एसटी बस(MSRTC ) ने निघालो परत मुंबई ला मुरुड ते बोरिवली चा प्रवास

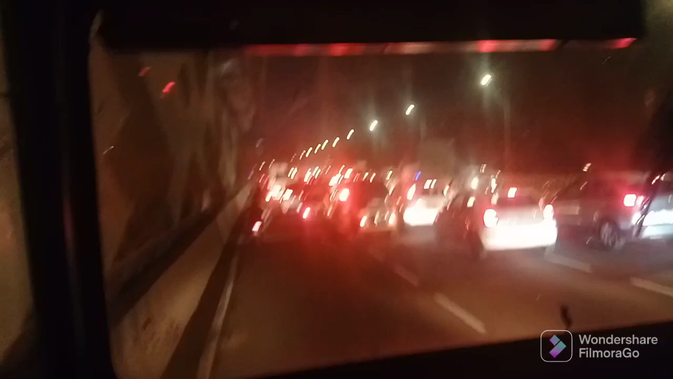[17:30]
ट्रॅफिक आहे फुल. बोलू शकतो समजून मी तुम्हाला बोललो होतो जोगेश्वर येथे बिंदूच्या ब्रिजपर्यंत आपल्याला ट्रॅफिक होते आणि जोगेश्वरीमध्येच भेटलेले आहे ट्रॅफिक. अजून बघूया आता वाजले ते म्हणजे 9:15 वाजले. बँड्राला 8 वाजता होतं.